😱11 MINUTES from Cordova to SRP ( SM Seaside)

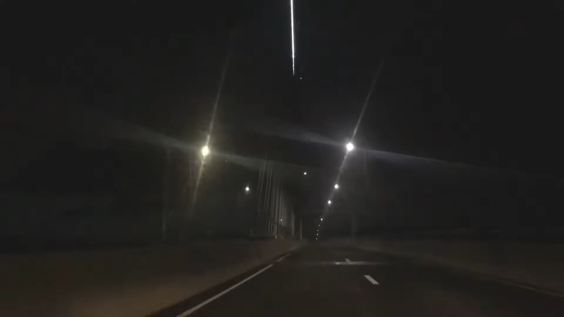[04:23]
Here's a short clip of this area during the night. So ang babaw na asi a light forming a cross.